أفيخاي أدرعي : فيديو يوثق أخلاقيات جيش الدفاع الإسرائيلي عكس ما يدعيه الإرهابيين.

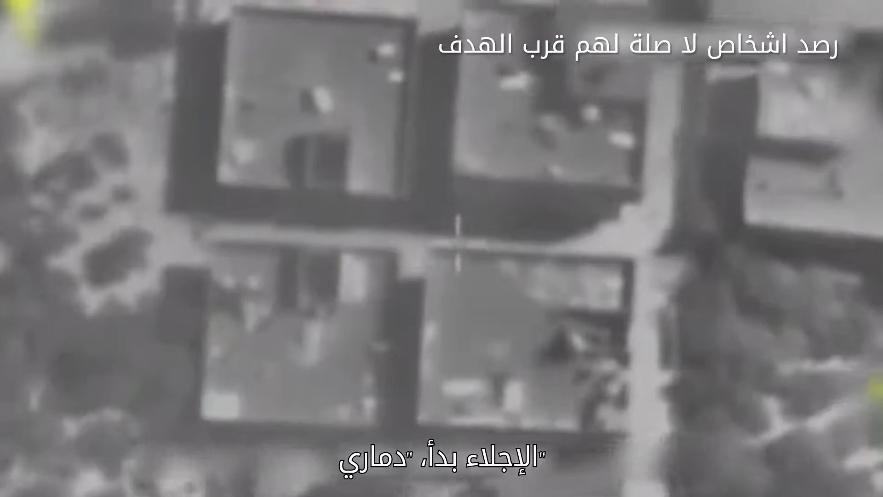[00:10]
פינוי התחיל כבר דמרי אנחנו חוזרים לרחוב הראשי כדי לראות באמת את התנועות לכיוון הצומת שביקשת
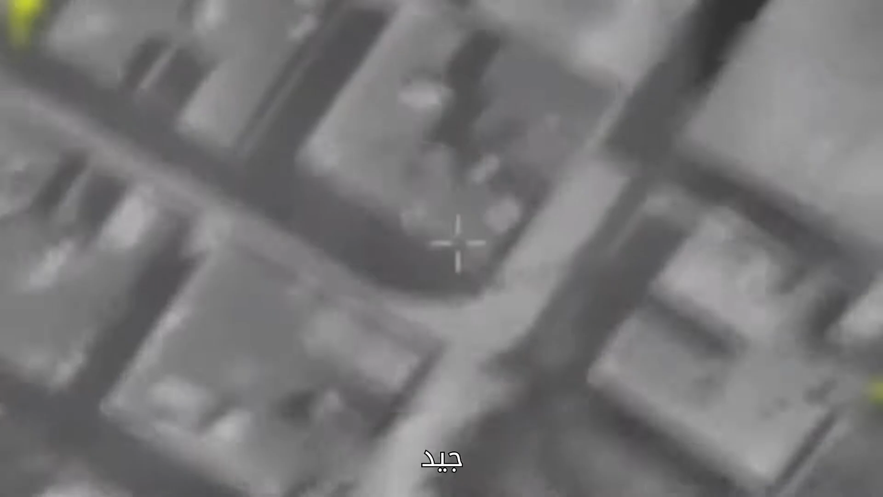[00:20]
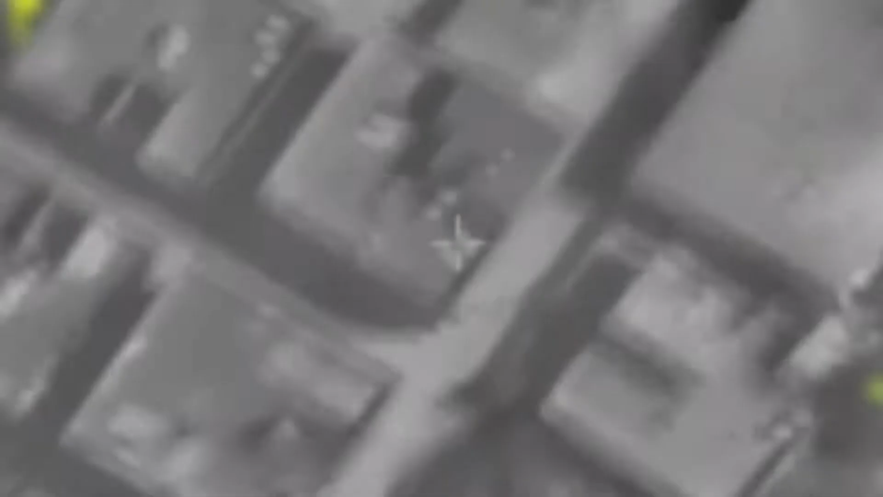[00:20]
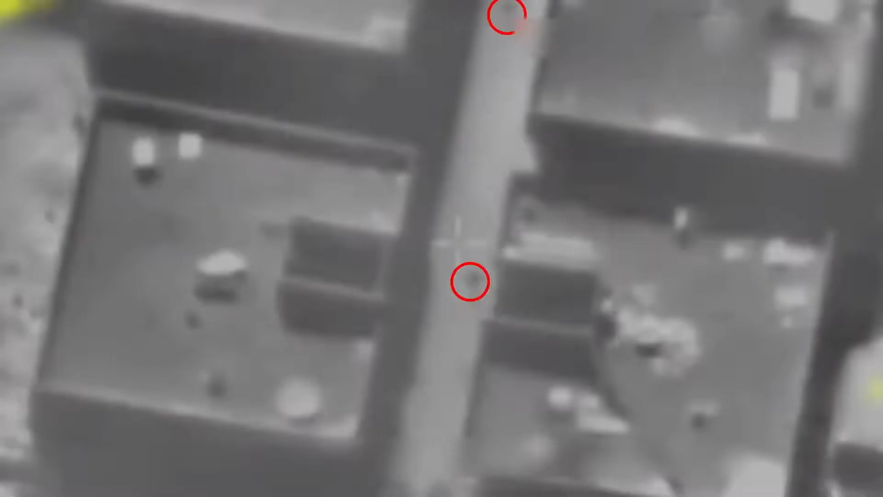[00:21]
מעולה רגע, הנה רגע איזה חשוב, שנייה יש תנועות מאבטים שצמודים כרגע מהנמוך,
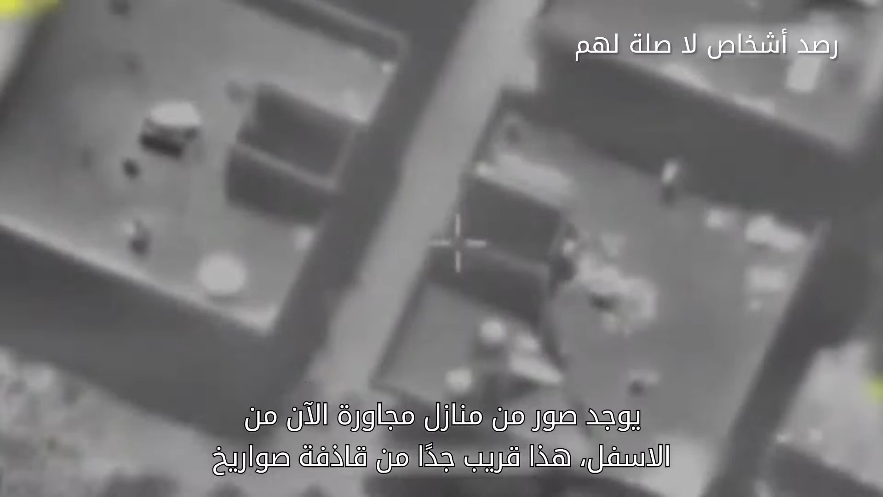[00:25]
זה שממש צמוד למטליים אנחנו רואים פינוי אנשים רצים אחוז
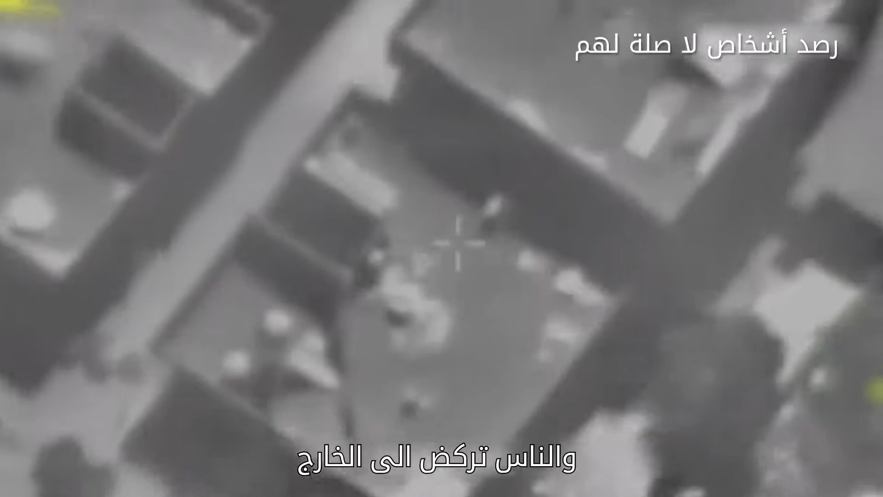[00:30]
מישהו רץ לקרוא להם אנחנו רואים כבר שניים לפחות רצו החוץ היחד איתו יש, היה פינוי עכשיו של אנשים זהו